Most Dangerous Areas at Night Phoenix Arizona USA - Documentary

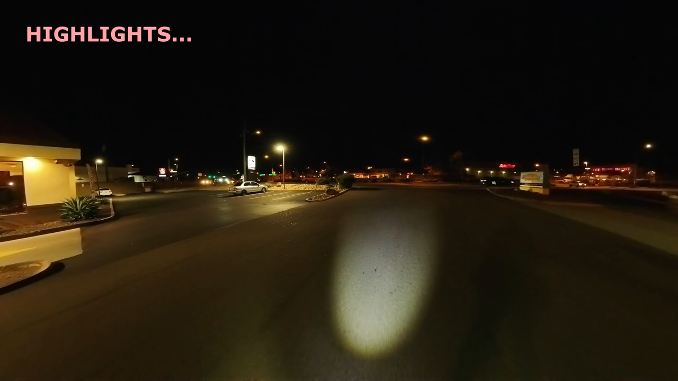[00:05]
A lot of rough sleepers, rough homeless people.
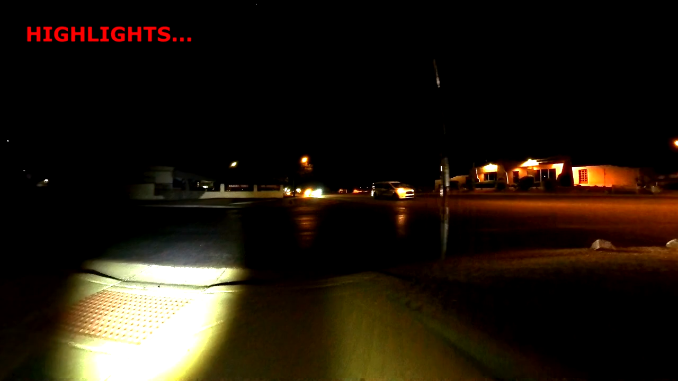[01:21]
Very very scary canal. Pitch dark. This canal is so dangerous. One of our EUC electric unicycle rider at
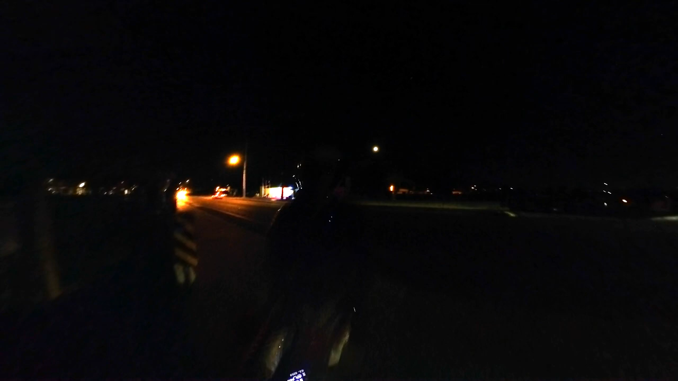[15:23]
is the canal and i am a little bit scared to go in it's pitch dark
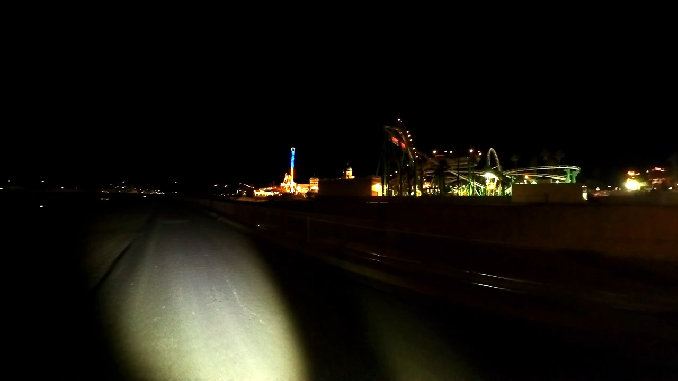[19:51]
wow look at this what we found we found ourselves a funfair